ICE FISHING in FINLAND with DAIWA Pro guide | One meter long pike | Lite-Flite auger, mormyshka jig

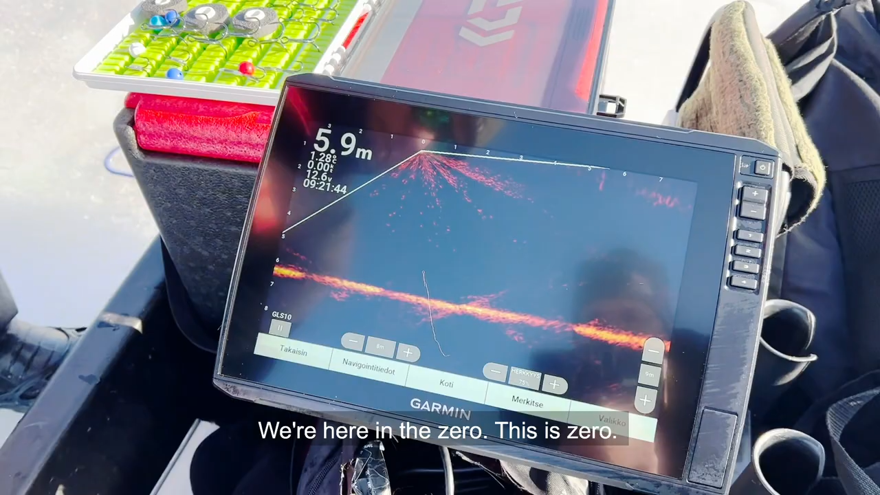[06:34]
On screen: depth 5.9 m
This is zero. Where the stick is pointing, that's where the this direction is showing.
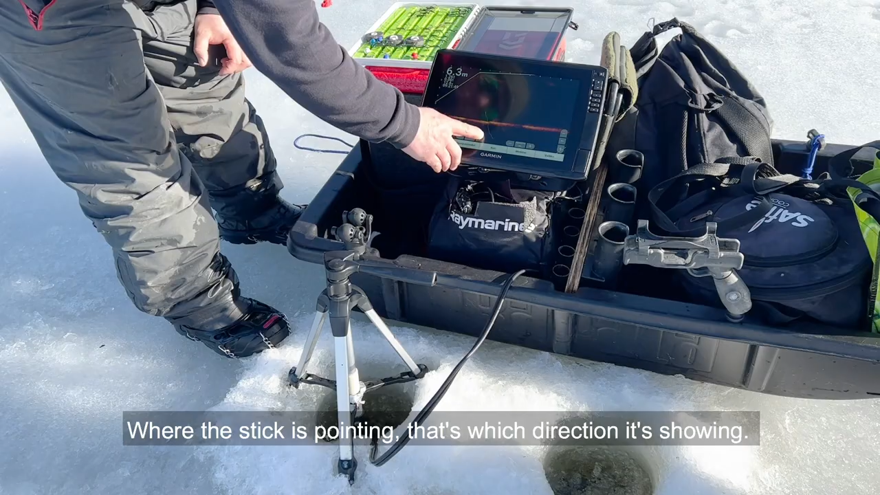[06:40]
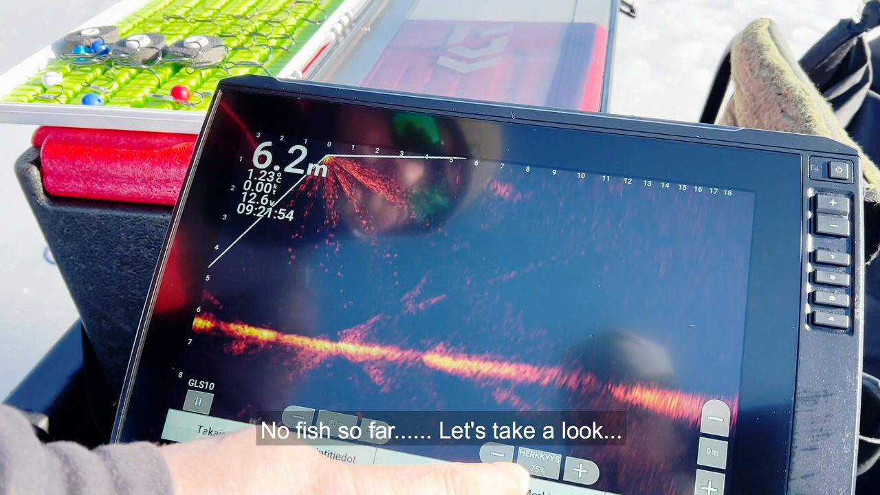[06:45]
On screen: depth 6.2 m
Some fish so far. Let's take a look.
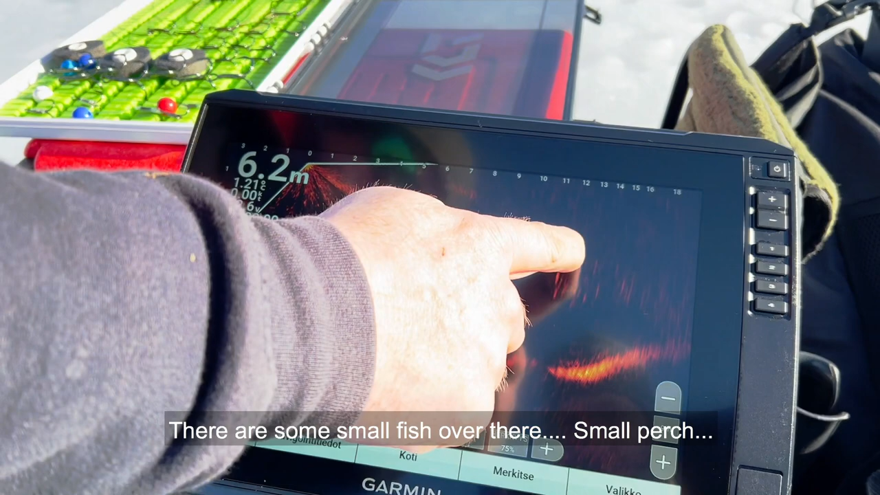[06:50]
On screen: depth 6.2 m
There's some small fish over there. Very nice. There's a perch. Not so big. Perch? I think it's perch, yeah.
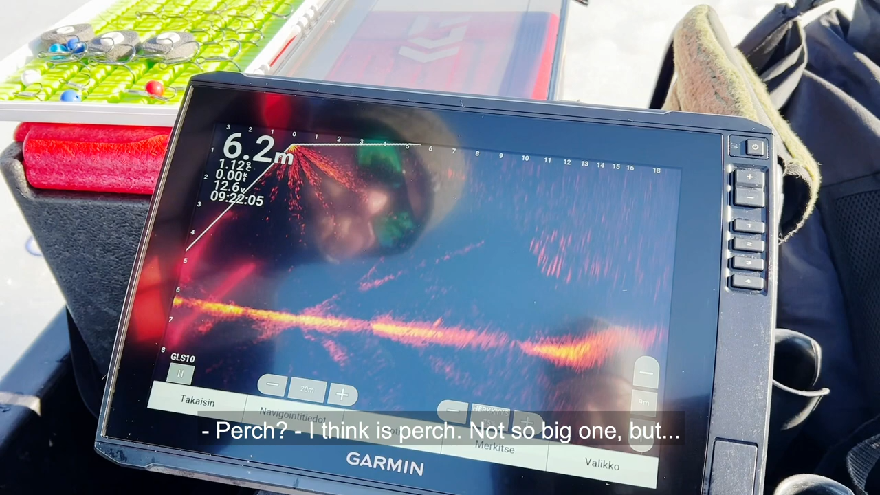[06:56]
On screen: depth 6.2 m
Not so big one, but if there's a meter pike, you can see it with this one.
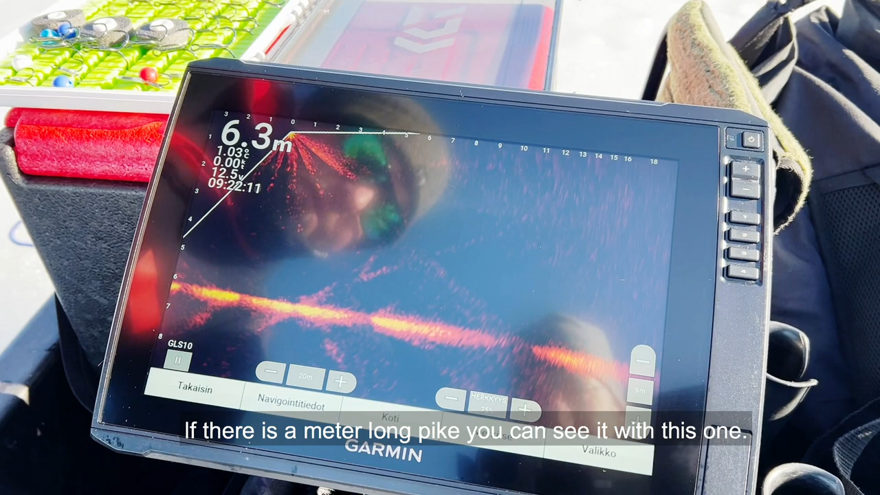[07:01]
On screen: depth 6.3 m
Yeah. Nice. So the roads is a little bit that way.
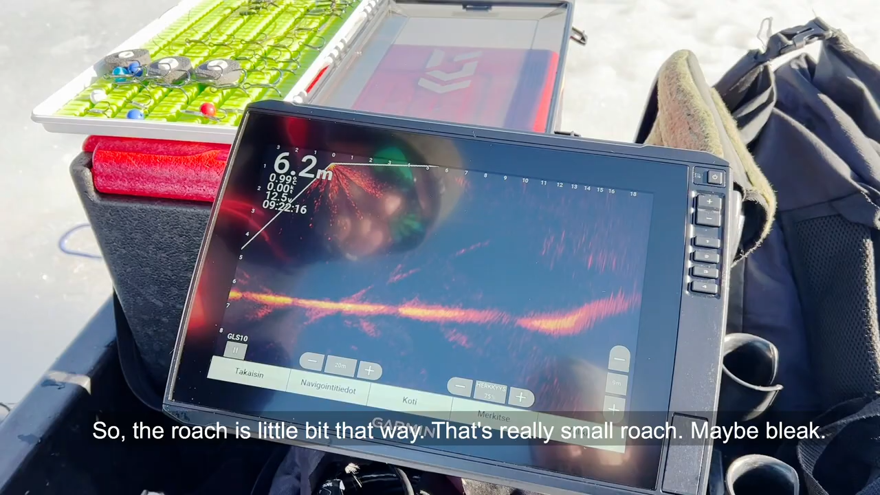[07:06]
On screen: depth 6.2 m
That's really small roads. Maybe bleak.
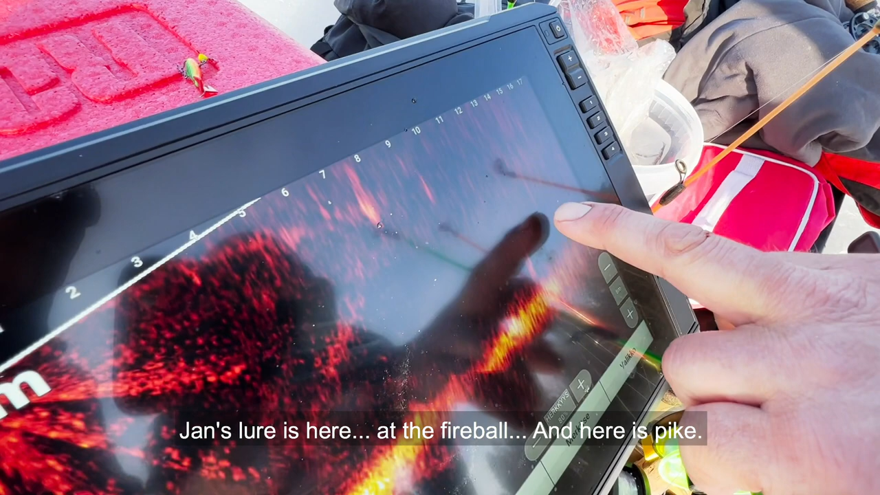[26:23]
Yeah. Here's Pike. It doesn't work.
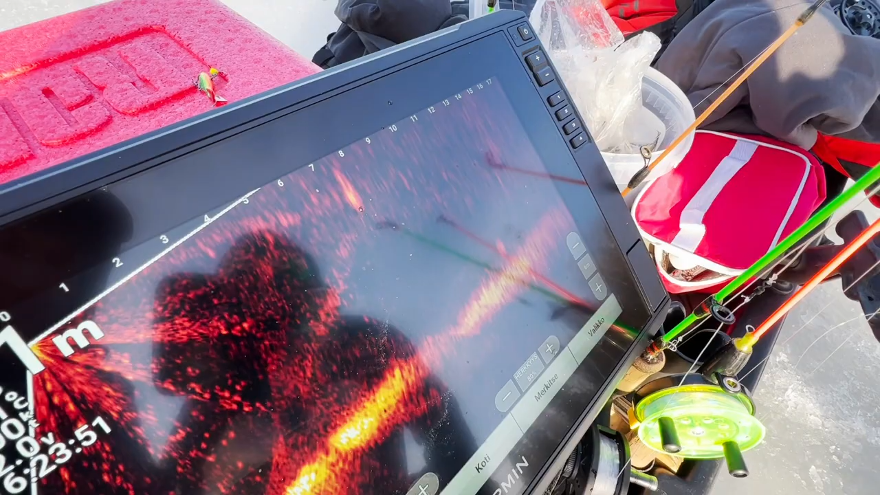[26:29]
That's a nice way to show. It. Yeah.